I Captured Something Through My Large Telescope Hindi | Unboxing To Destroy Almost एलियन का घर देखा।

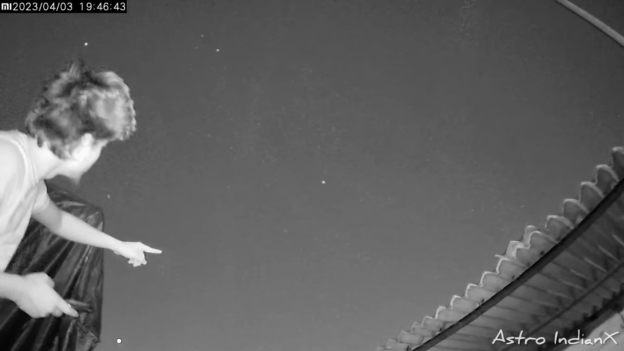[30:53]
और मेरे इंफलारेट कैमरे से ये कुछ ऐसा दिख रहा है अपकॉस ये स्टार की तरफ दिख रहा है लेकिन मैं इसे अपनी आँखों से साफ देख पा रहा हूँ